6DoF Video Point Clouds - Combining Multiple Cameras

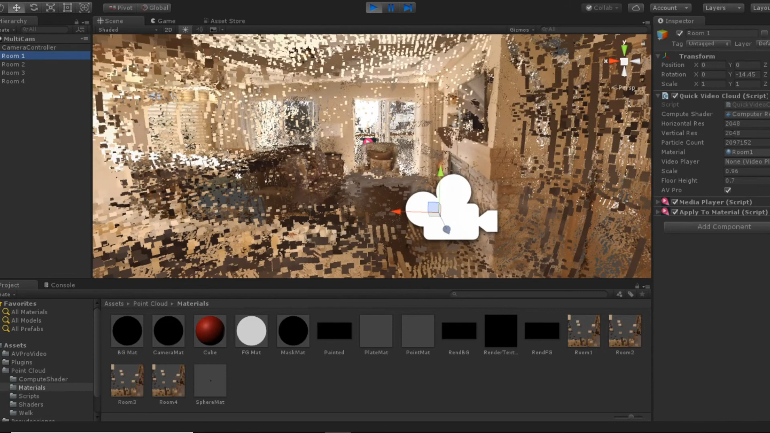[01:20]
If I go over here and look at the point cloud script, you can see it's playing back at 2048 by 2048, which is over 2 million points. And there's four rooms, so that's over 8 million points.
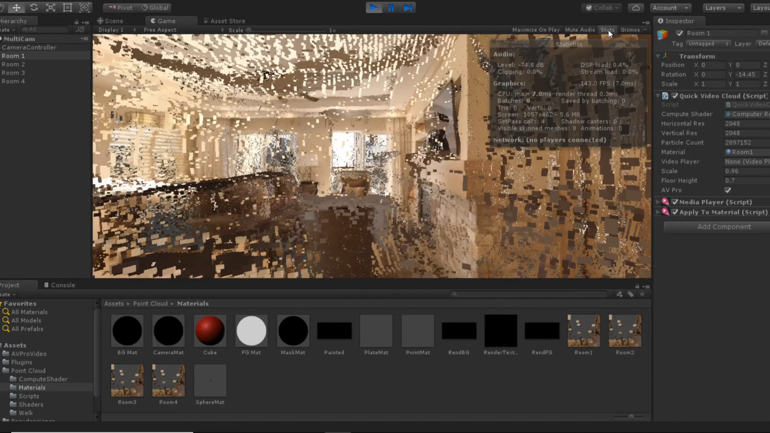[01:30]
And if we look at the frame right here, you can see I'm still getting 120, 125 frames per second. And I'm also recording this video too. So, you know, AVPro helps a lot. So I'll show you with the issue here.
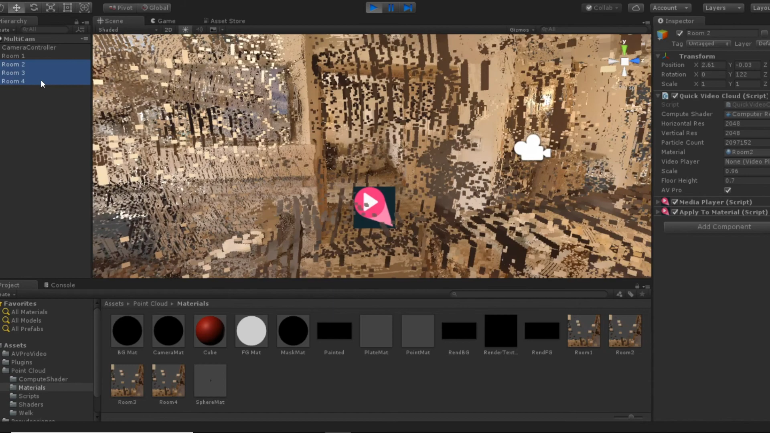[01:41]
If I turn off all of the point clouds except for this first room, you can see it's not noisy at all. It looks fine. It's only when I turn the second room on that you can see it's very
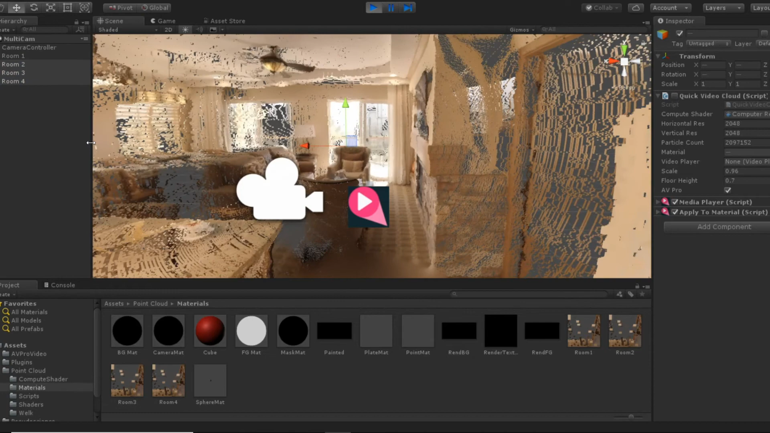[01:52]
noisy and there's a lot of repeated information that isn't really helping. And the reason it's not helping is because the color is different because the exposure of this inside room is different from the outside camera.
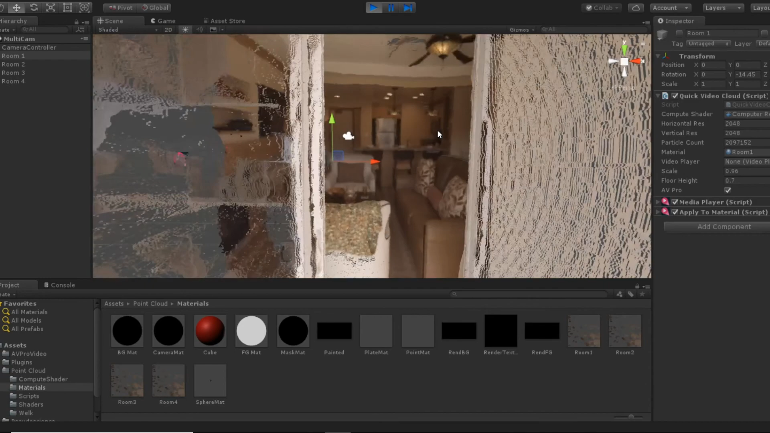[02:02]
And also, it's just, you know, the depths aren't as accurate as the ones having been recorded in this room.
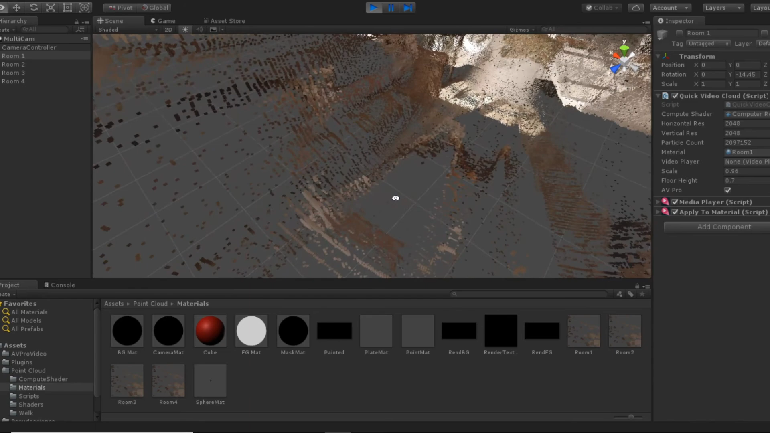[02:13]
So if you look at the couch here, you can see there's a couch, but if I turn the first room back on, the first room is far more detailed and the second room, the outside room, isn't adding anything at all.
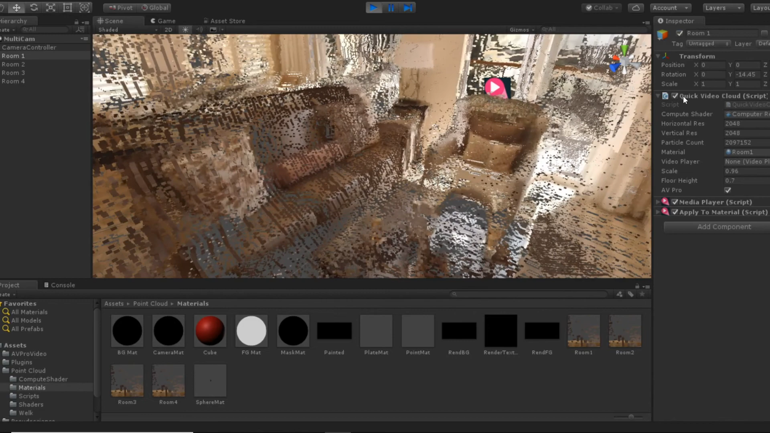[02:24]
You can see if I turn this on and off, you know, you really don't want those points at all. They're not helping anything. So what I did was, I'll go ahead and switch the shader here. I wrote a different shader that has these clipping planes.
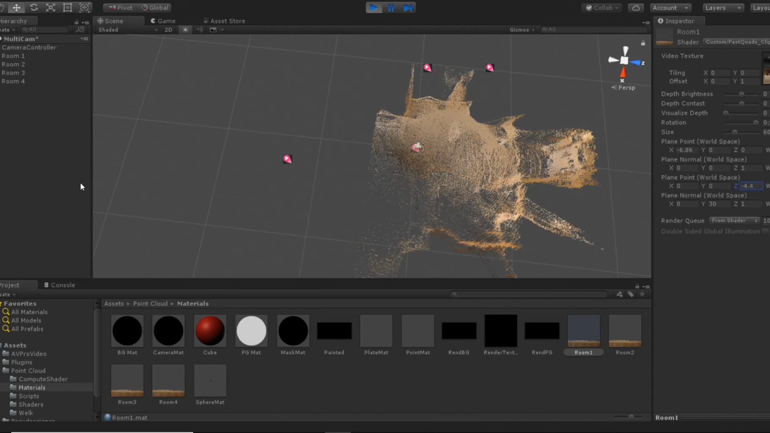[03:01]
So I'll just cut off the outside here. I'll move a little bit and show you the other clipping plane also. So I just have to adjust it to cut off the other rooms.
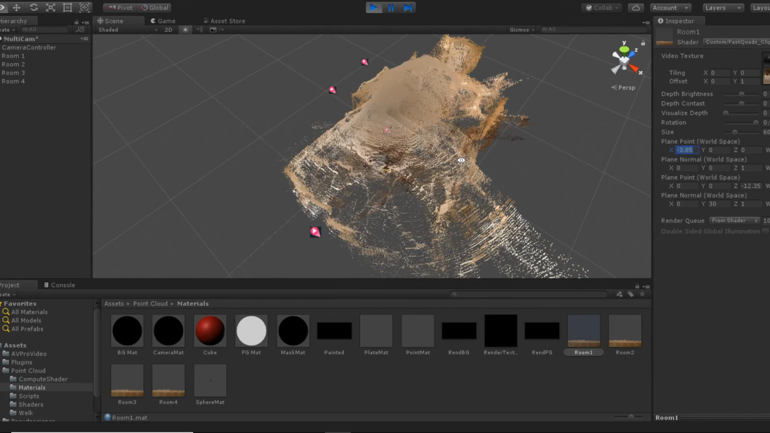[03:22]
And when you do that for all of the rooms, then you can play back all four rooms at the same time without the noise.
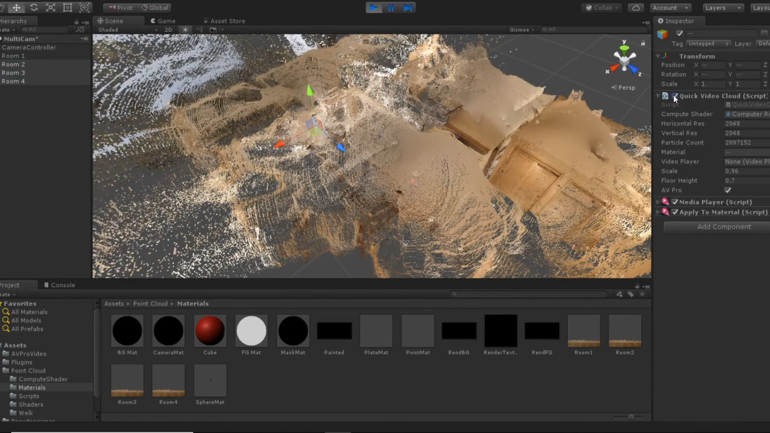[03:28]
And I think it looks pretty okay.
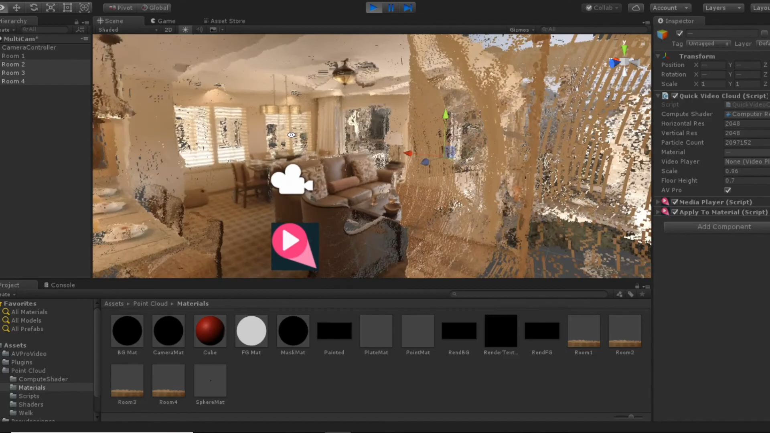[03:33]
And you can very smoothly transition from the inside to the outside.
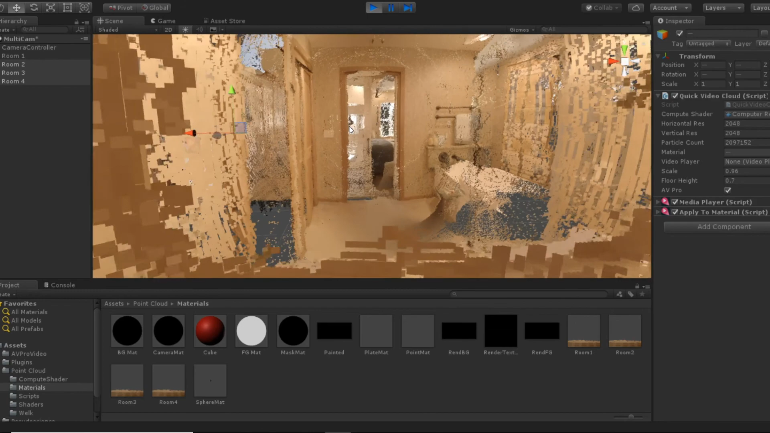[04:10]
And so this shader just sort of ignores all of the extraneous points. So let's go ahead and look at this in VR real quick. Here we are in VR.
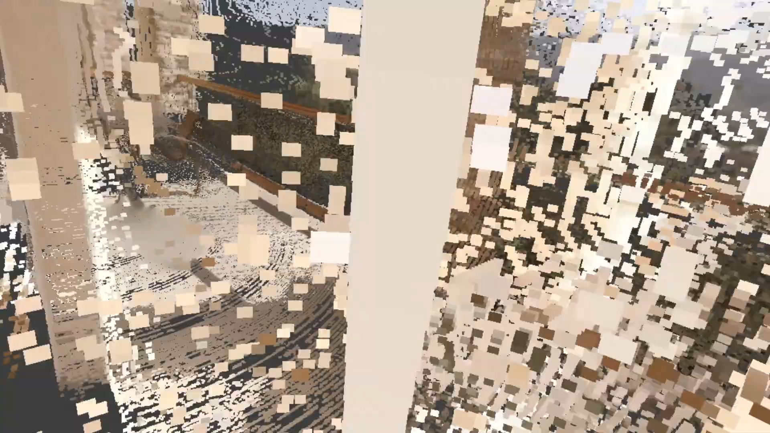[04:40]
But you can tell we'll get to this second room, or the outside room, and you can see it's a lot more detailed.
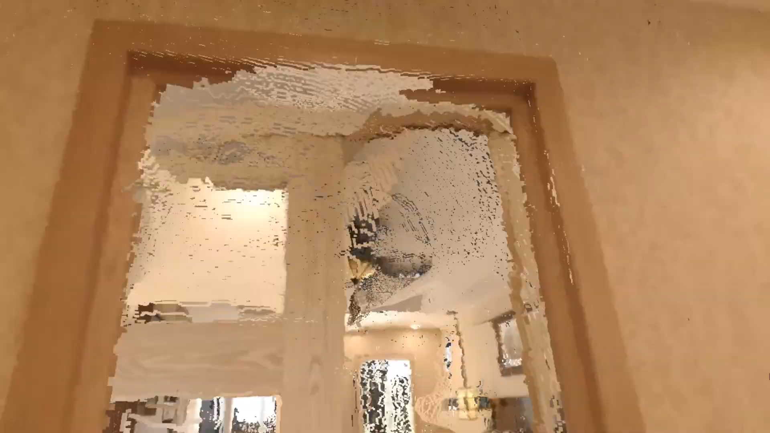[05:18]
You can see there's still some depth errors, obviously.
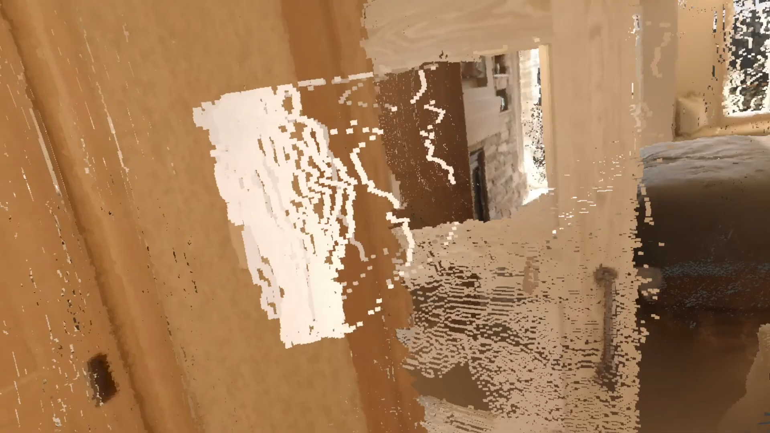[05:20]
You know, this is only as good as the depth maps, but you know, I think this is very cool.
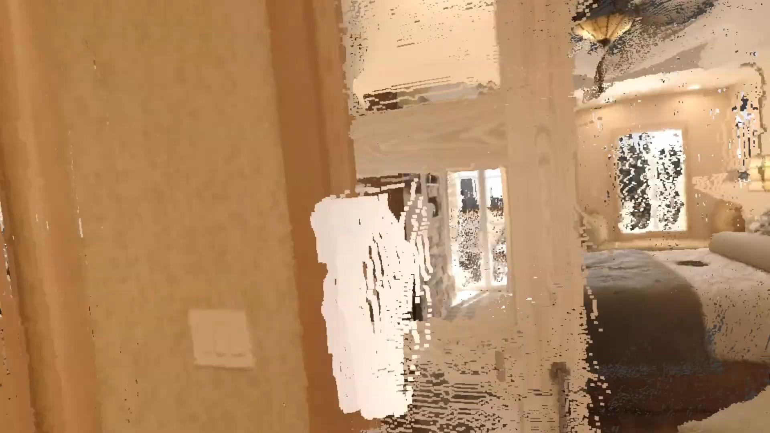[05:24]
You have to keep in mind there's no modeling, there's no photogrammetry, no LiDAR, no scanning.